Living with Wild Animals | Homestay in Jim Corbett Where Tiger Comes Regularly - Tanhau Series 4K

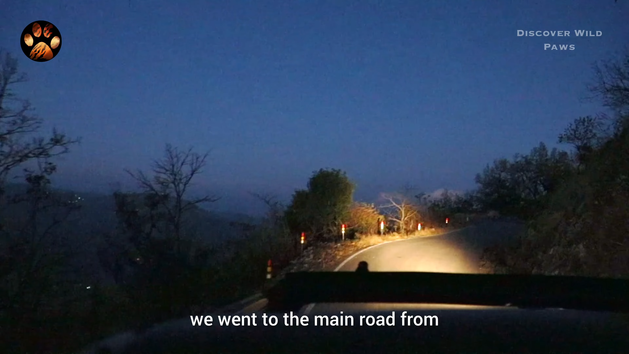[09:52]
इस नाइट ड्राइव में हम मेन रोड तक गए, जहां से रामनगर चमचमा रहा था।